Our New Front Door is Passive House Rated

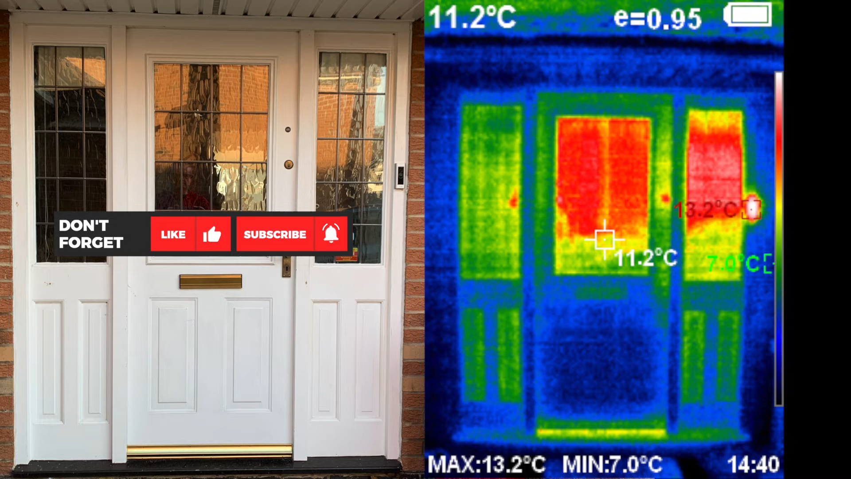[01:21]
On screen: spot 11.2°C, max 13.2°C, min 7.0°C
Outside temperature was around 7 degrees Celsius when this photo was taken. Using the thermal imaging camera to find missing insulation and energy losses the difference in temperature between the inside of the building and the outside of the building should be preferably at about 10 degrees centigrade. The brighter the colour the more heat. The darker the colour the less heat. So for example the doorbell which is on the right hand side of the doorframe about halfway up. It has an illuminated bulb which is sort of always on so it gets hot. And this is the hottest area of this photo at 13.2 degrees C.
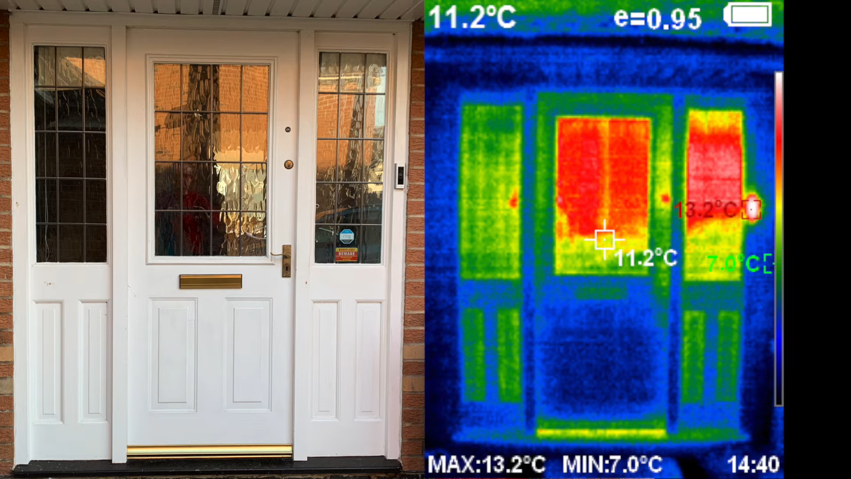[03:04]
On screen: spot 11.2°C, max 13.2°C, min 7.0°C
Same with the letterbox positioned in the middle of the door. The only good bits are the brick walls and the bottom panel of the door which I suspect has an insulated core. This is from the inside looking back at the door. And here again is the thermal image of that same view.
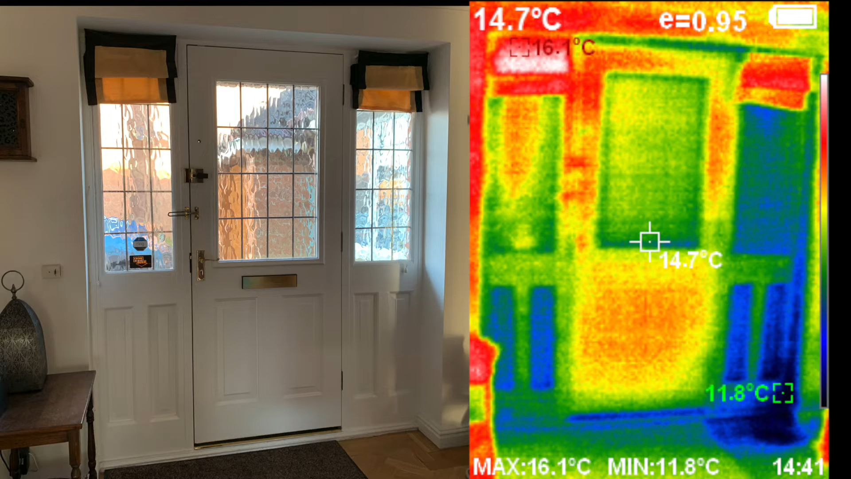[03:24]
On screen: spot 14.7°C, max 16.1°C, min 11.8°C
Which means the internal and external temperatures are the same. Here we are looking at drafts coming into the house. Notice the blue areas indicating drafts coming in from the outside. Look at the bottom of the door and on the right hand side near the floor a very cold spot there. These images visually demonstrate that we needed to improve the thermal efficiency of our front door. Once our attention was drawn to the inefficiency of the door on a windy cold days we noticed drafts coming in under the door through the letterbox and around the door seals.